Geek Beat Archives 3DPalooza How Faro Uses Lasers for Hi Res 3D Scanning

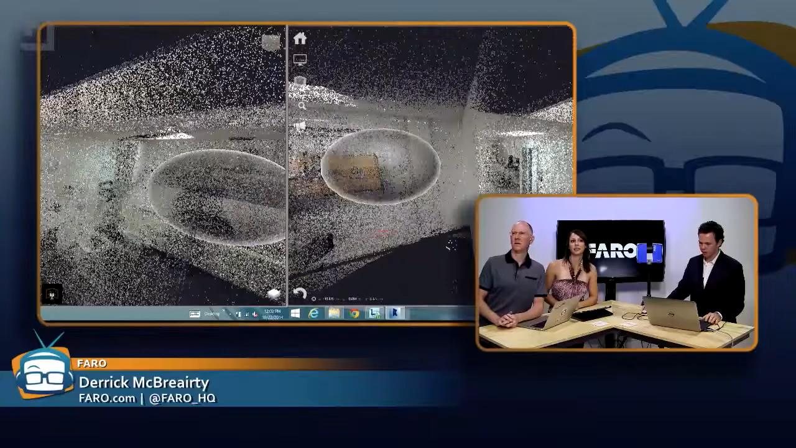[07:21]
So it should be pulling me right into the image and then once we go in. You did like one scan from back in the corner of that room and then you did one from kind of in the hallway and doorway or whatever.
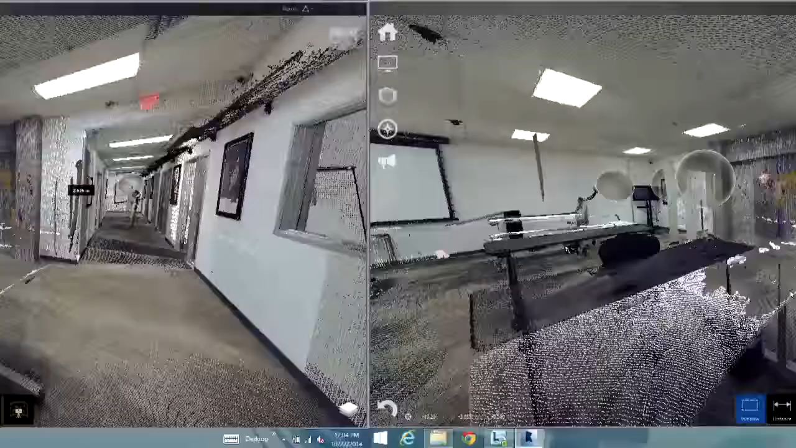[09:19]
Pretty simple. We can also make notes as well if we needed to.
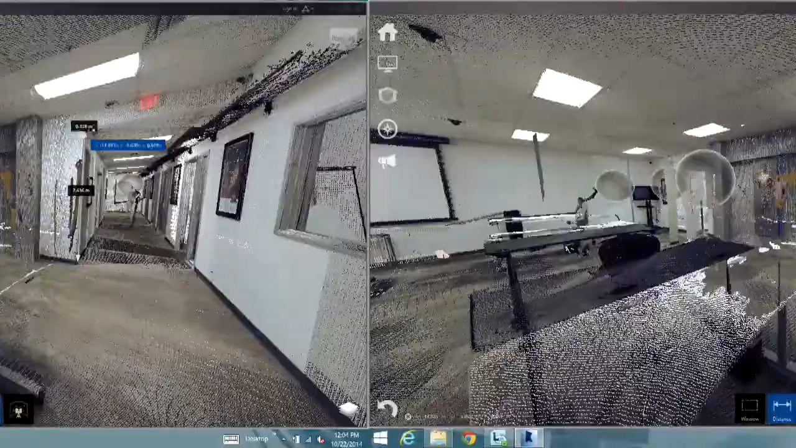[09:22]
And how do those notes get? Just whenever somebody else is looking at this version, they'll see like a little bubble or whatever. Yep. You know what would be cool?